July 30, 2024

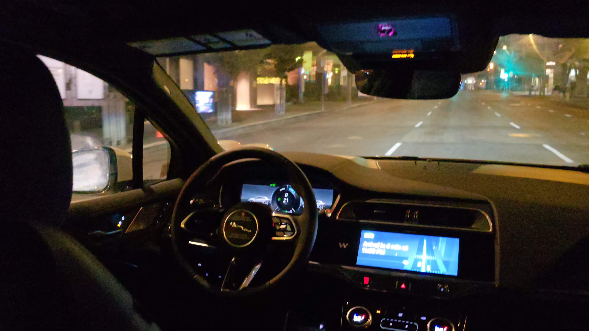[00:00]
Self-driving AI car. That's a powell wemo. I bet you it would drive right to a sinkhole if there was a hole. Hands free.